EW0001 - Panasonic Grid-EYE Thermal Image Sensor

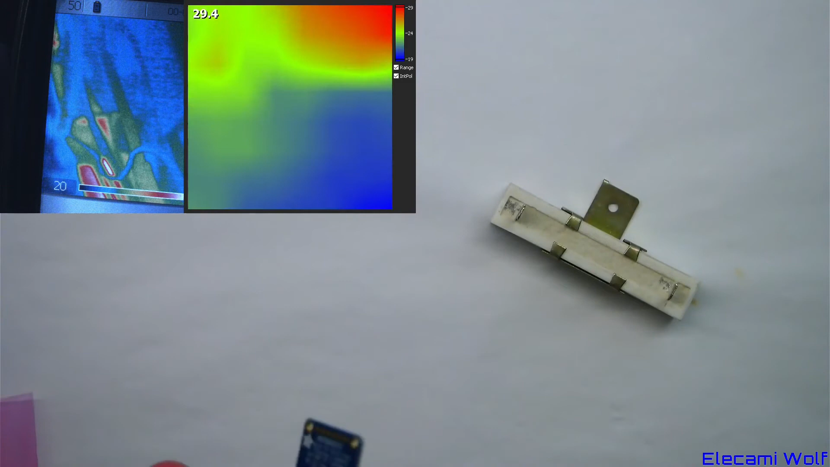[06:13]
I probably put a fixed offset in the software to compensate for the loss caused by this material.
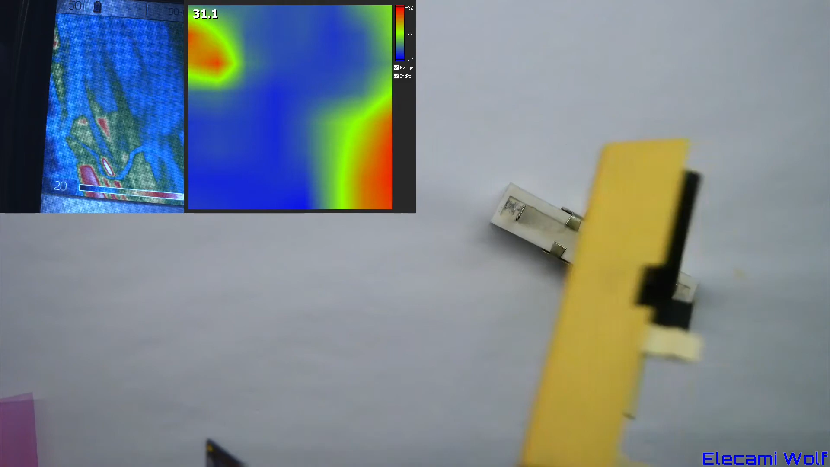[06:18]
A small 3D printed enclosure could be created
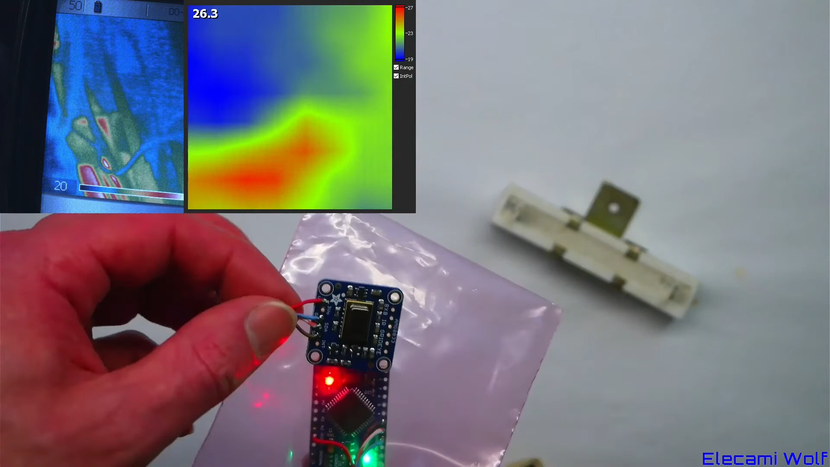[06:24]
to mount these two side by side. With an aperture for the port. And then a little hole in the front with a sheet of this stuff over it.
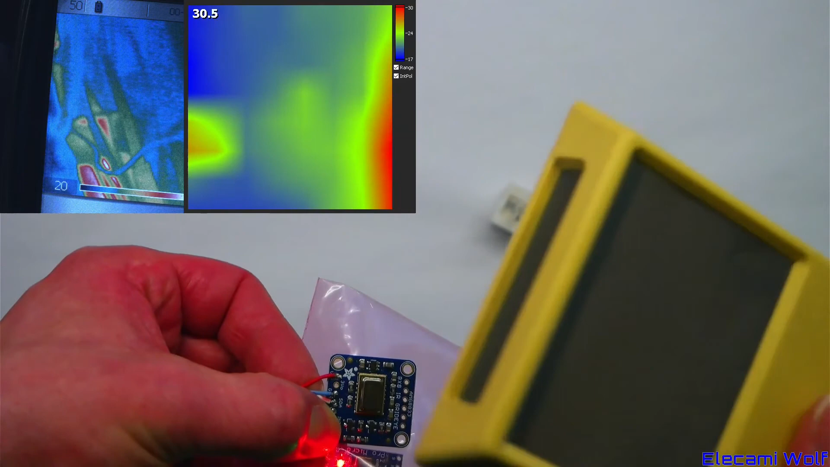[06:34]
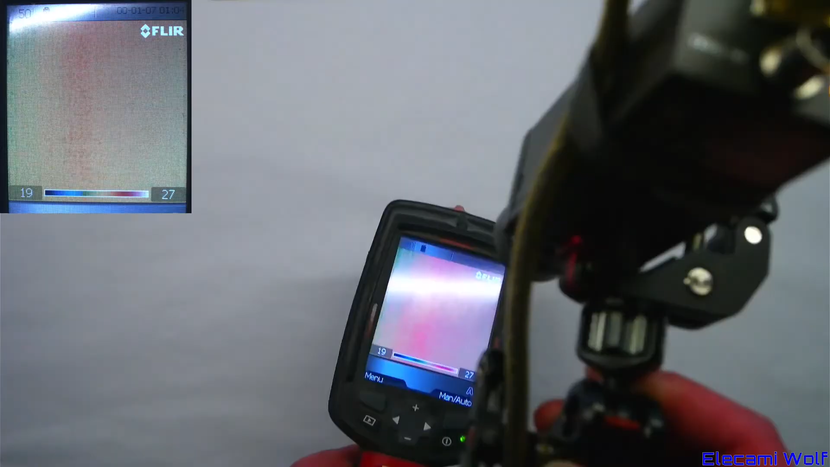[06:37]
It's a camera pointing at the thermal camera's screen.
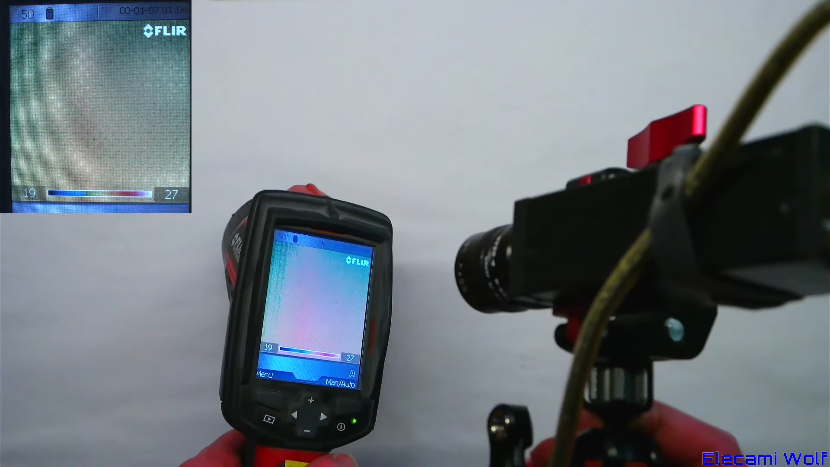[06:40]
And a bracket there to hold it.